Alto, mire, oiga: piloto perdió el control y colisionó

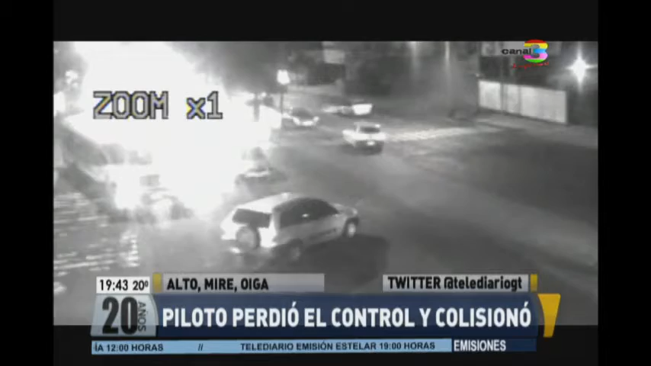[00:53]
Como usted puede verificar el conductor salió a excesiva velocidad tratando de adelantarse en una curva. En el momento en que lo hace el vehículo le derrapa, se asusta y pega el timonazo para poder impactar contra un árbol. Acá hay una desconcentración total del conductor, hay una maniobra indebida e irresponsable al volante. Imaginemos que... No volcó a Amílcar, porque hubiera podido volcar en la carretera, ¿no es cierto? Imaginemos esta situación con un carro volcado, como dices Andri, donde también en ese trayecto vehicular hay una parada de autobús en el horario diurno.